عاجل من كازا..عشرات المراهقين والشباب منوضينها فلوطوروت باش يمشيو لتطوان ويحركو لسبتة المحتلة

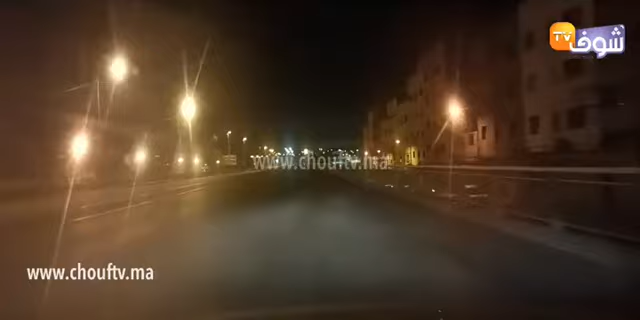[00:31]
كيف غدي تشوفوا معنا وكيف شفتوا معنا أن واحد المجموعة من الشبان والمراحقين اللي في هاد الأثناء كي يحاولوا أنهم يقلبوا على أي وسيلة باش توصلهم للشمال المملكة من أجل الوصول إلى منطقة إلى مدينة سبتاء المحتلة كيف كتشوفوا ها هما